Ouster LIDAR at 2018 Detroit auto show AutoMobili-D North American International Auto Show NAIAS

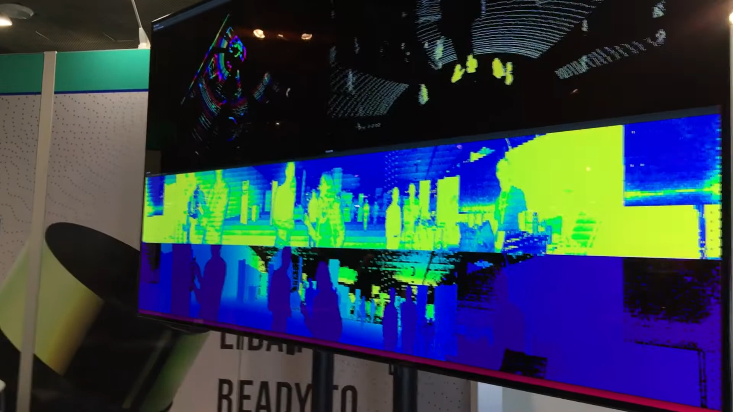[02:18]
and also it's applicable for some other applications like drones, where it's small and lightweight design.